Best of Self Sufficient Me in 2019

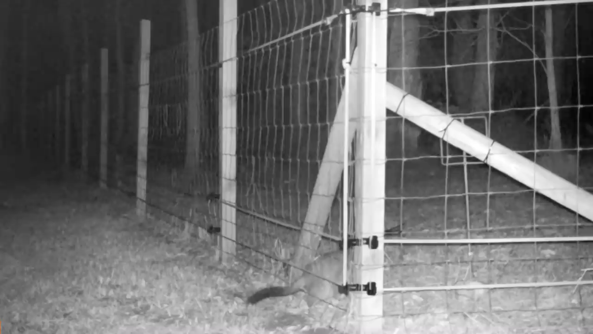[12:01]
it did highlight how small animals could still easily get through and even a small fox or dog can do a lot of damage.